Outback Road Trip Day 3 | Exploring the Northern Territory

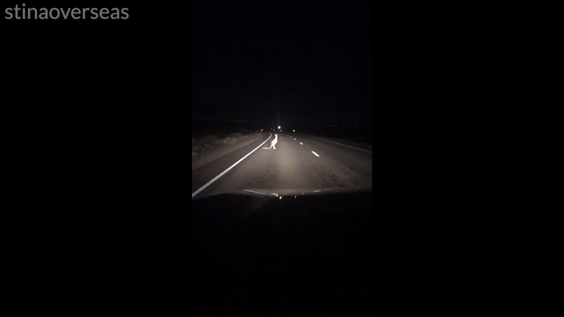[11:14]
Get out of the road! Get out of my way! Okay.